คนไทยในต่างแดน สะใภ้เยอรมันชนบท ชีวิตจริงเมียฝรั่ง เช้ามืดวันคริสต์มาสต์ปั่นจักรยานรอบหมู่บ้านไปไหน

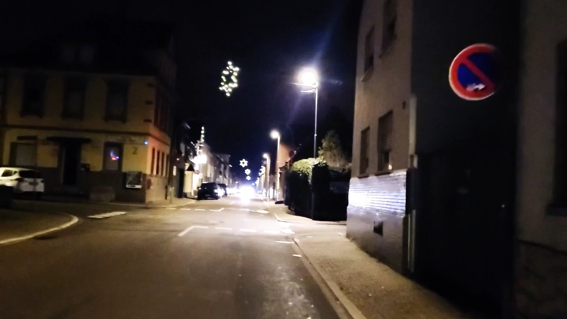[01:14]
้ปั่นจักรยานออกมาแต่เช้านึกภาพดูรีบมากเดี๋ยวไปดูสิ
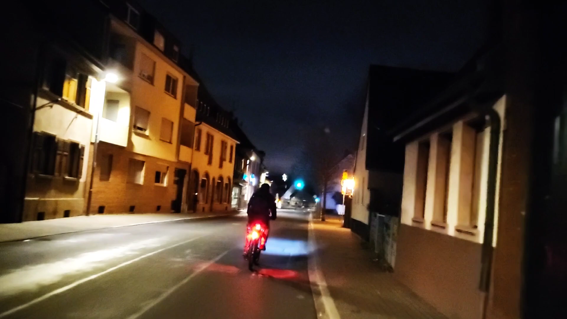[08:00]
ฝ่าไฟแดงไหมเราก็ปั่นมานะแต่ว่าเขาแซงหน้าเราไปเนาะเดี๋ยวเราต้องตรงนี้ก็ด้านขวามือเนี่ย